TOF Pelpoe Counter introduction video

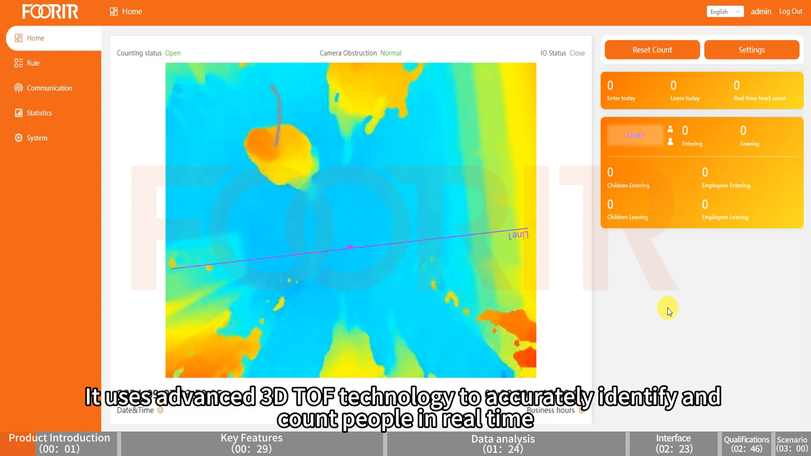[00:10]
It uses advanced 3D TOF technology to accurately identify and count people in real time, with an accuracy rate of more than 98%, effectively filtering non-target objects to ensure data accuracy.